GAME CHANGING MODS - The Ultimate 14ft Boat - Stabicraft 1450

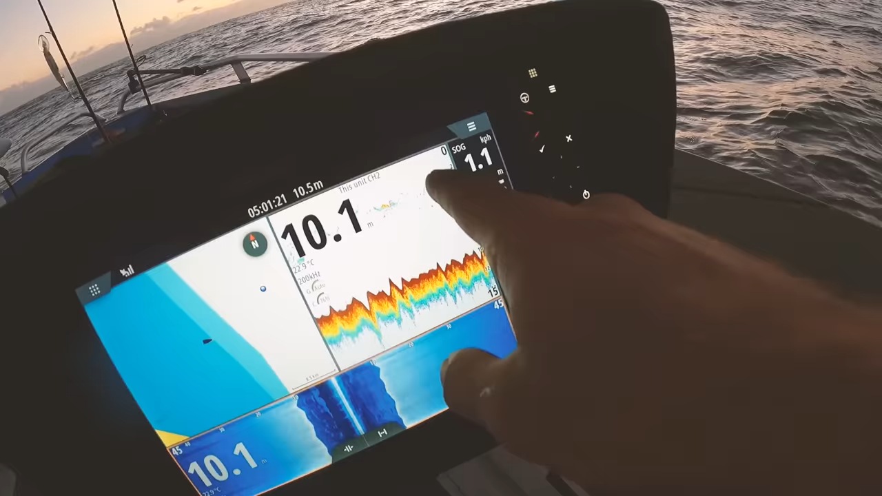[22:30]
but it's patchy and high, so we might not be able to get our hands on it, but yeah, let's give it a go, oh,
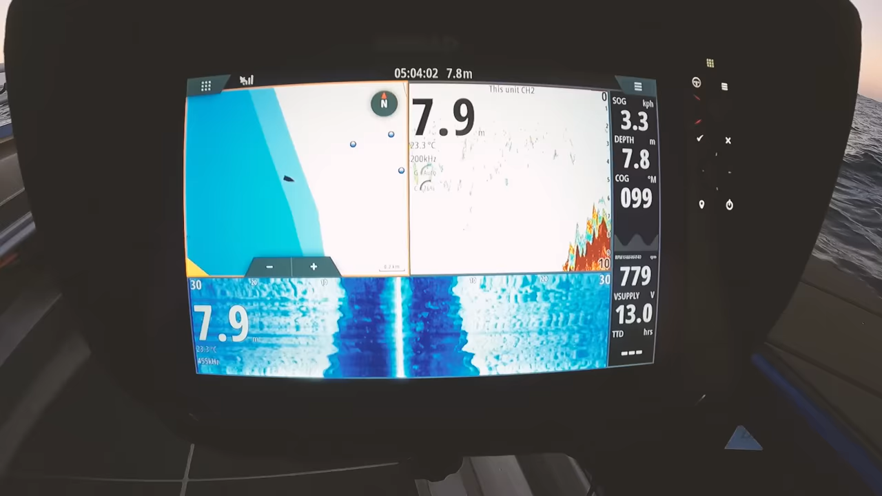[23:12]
On screen: speed 3.3 km/h
all right, so we're reaching the structure, there's definitely bait on that, let's get it out of gear,
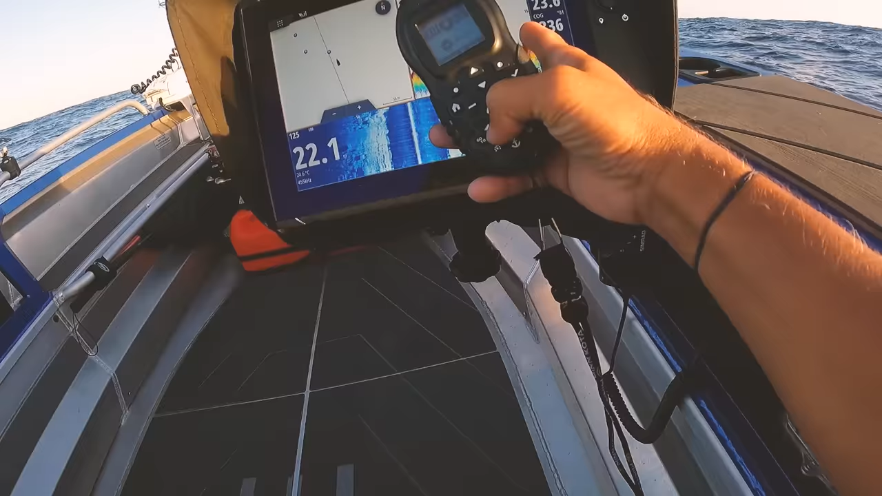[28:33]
so we'll get a little bit further up, and then maybe I'll slow down a bit, so I'll slow down to maybe seven,
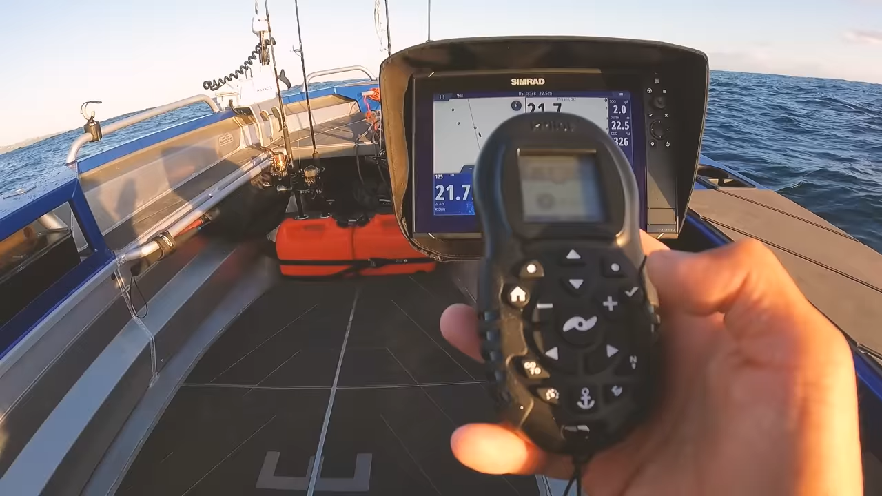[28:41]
we're right on that bait now, so any second now I'm going to hit spot lock, so I could slow down a bit more, to five maybe, and then what happens if I hit anchor?
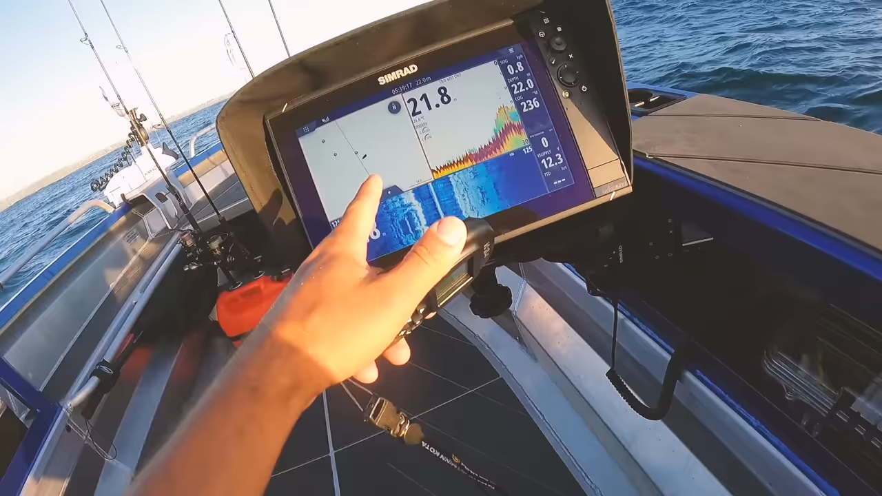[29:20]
we're just to the side of that mark, I wouldn't mind putting that mark in, and then do I just, I just leave this on, right, so I can just pop that in here, and we're on the marks, how good is that?
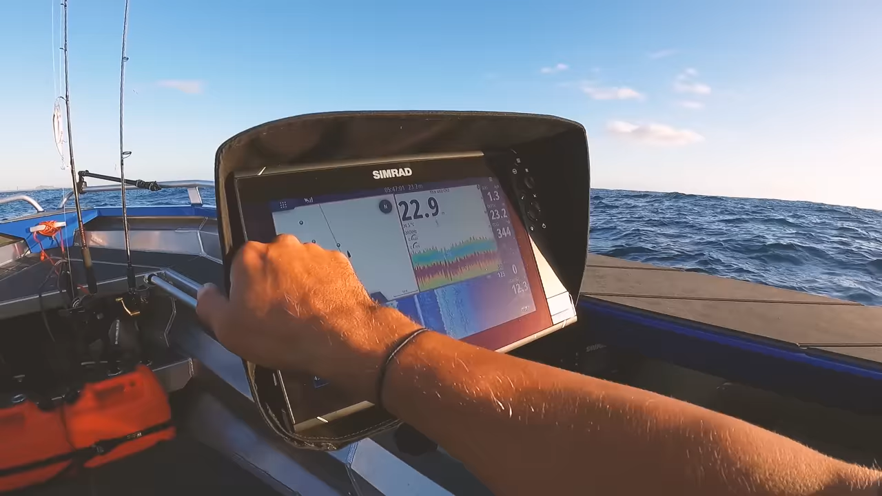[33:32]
with his new little jacket on, which is going to be nice and protected, look, you can see actually some raindrops on the top there,
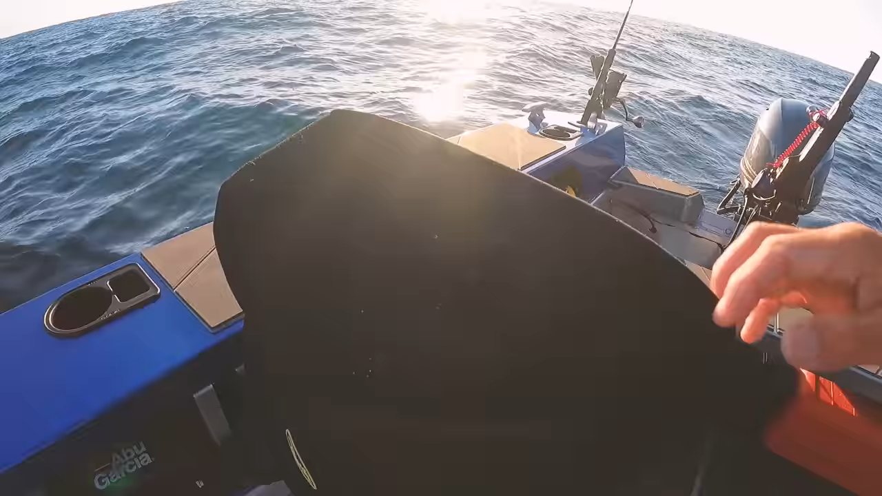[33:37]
it's copping the brunt of it, so my cables are protected, I won't have to unplug it as much,
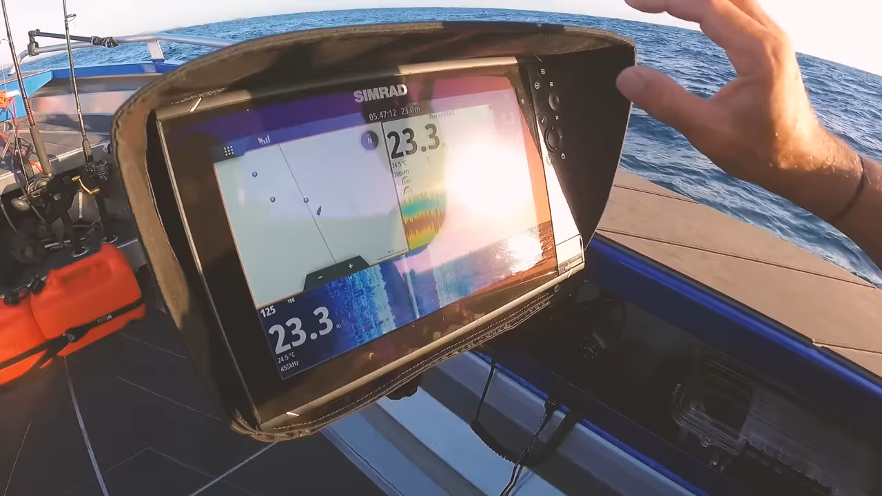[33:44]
little sun visor as well, and I'll just stop it from all the wear and tear, and I think on those long drives, this is particularly going to be handy, because I can leave it on a lot more,
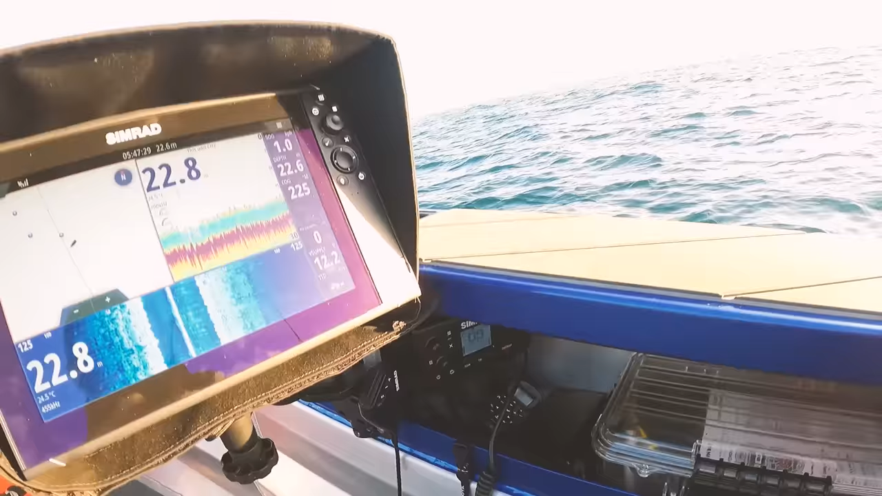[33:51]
and then basically move down here,
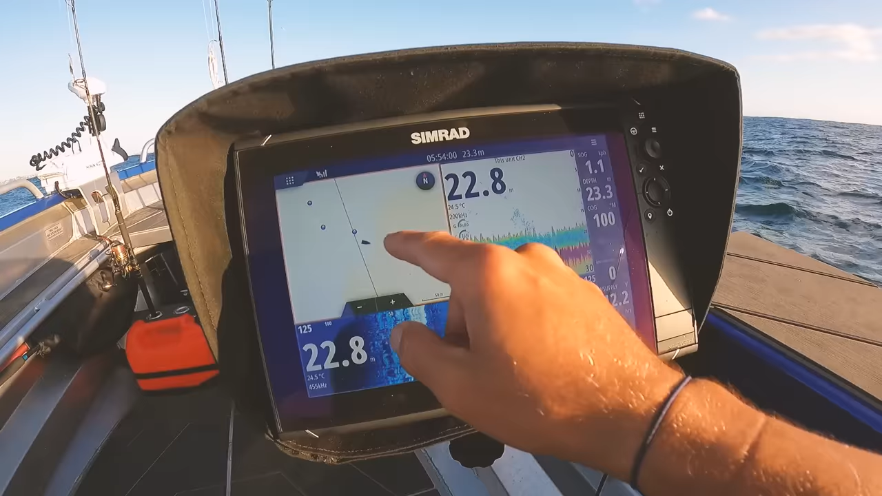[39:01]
so we want to get this chart, but basically with the same shading that I've got on my phone, I think that would be a bit of a game changer as well,
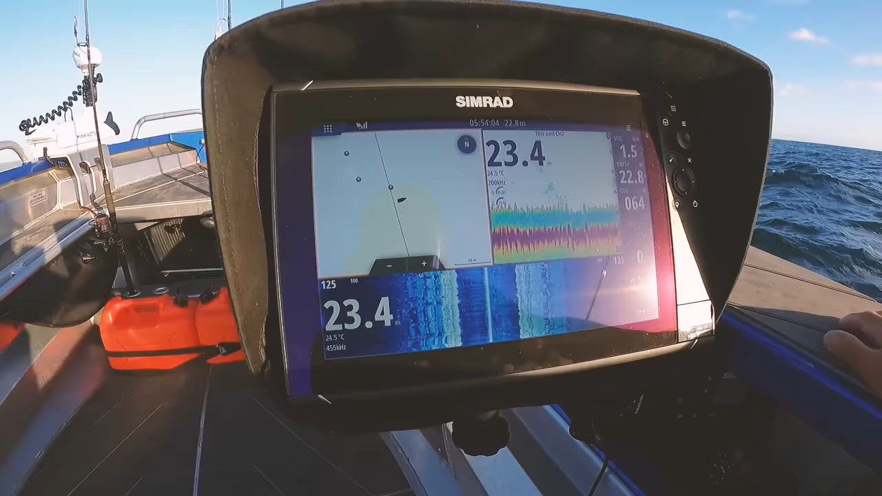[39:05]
you could almost fish without marks with that shading,
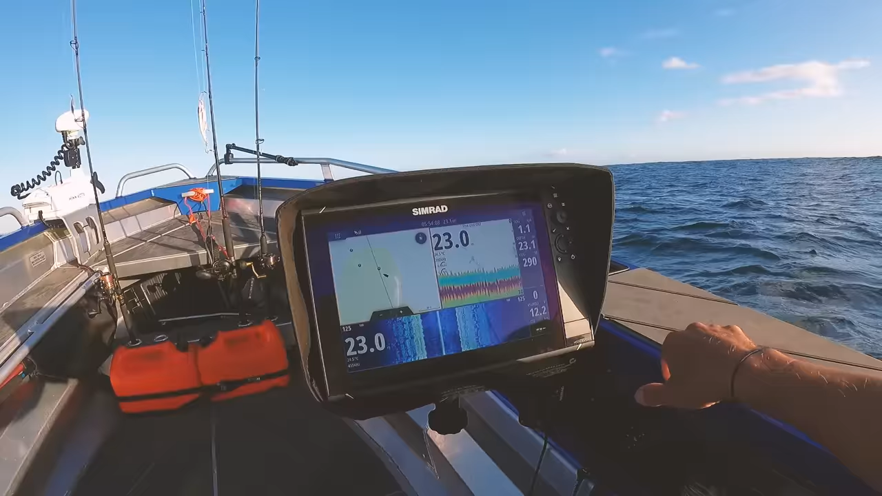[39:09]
lots of bait here though, is this bait getting any kind of interest? He's jiggling away, maybe he's just trying to keep with his school though,